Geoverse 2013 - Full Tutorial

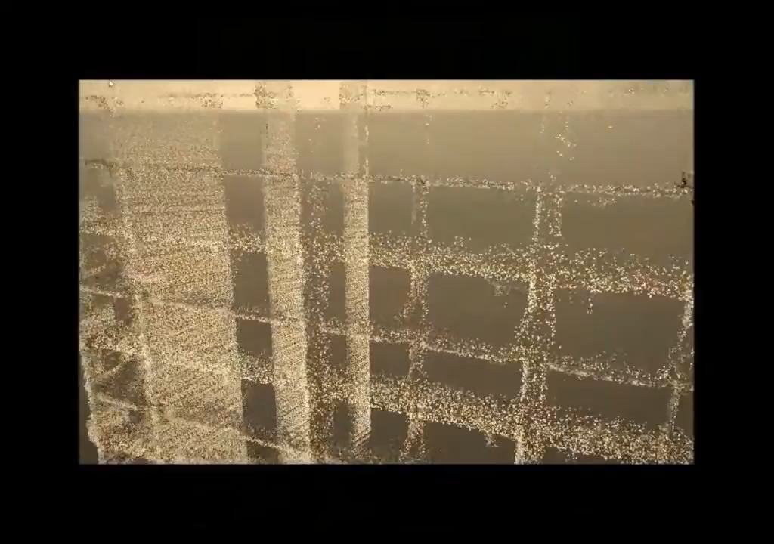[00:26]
The geospatial industry uses laser scanners which make copies of the world out of little points, and the computer takes time to process each of these points,
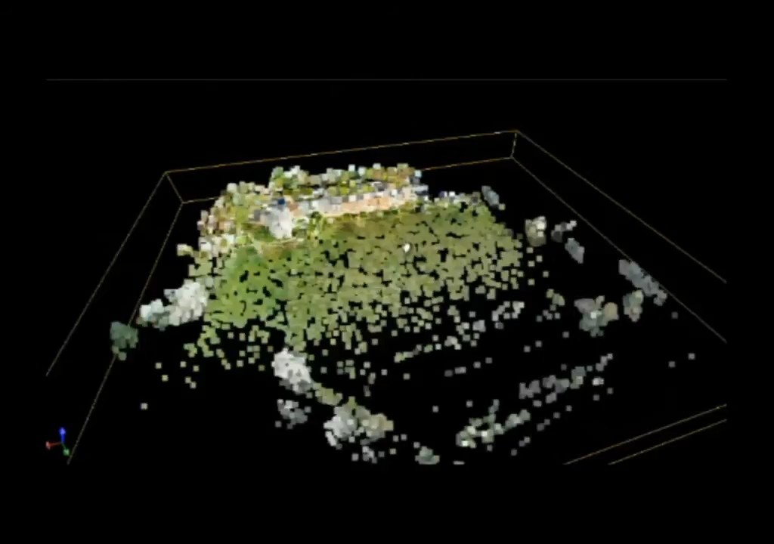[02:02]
That's where you use only a tiny number of points, but you turn them into big low resolution blocks so that things don't look so see-through. Using these techniques, most programs can handle a few hundred million points, but if your model is much bigger than this,
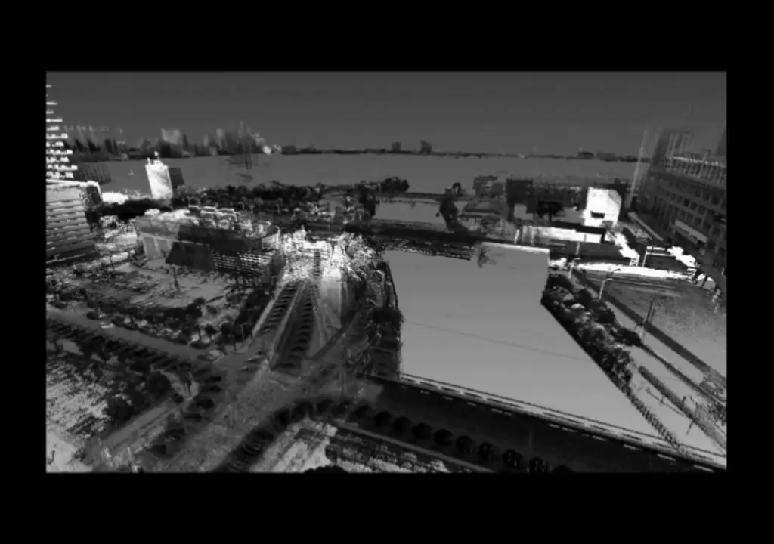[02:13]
most systems will slow down, crash, or parts of the landscape will just simply disappear.
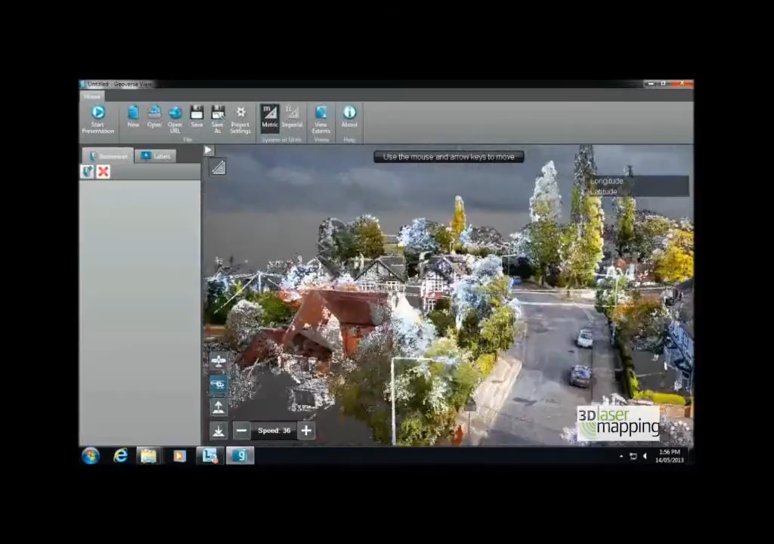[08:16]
points that occupy the same space will be removed as unwanted duplicates.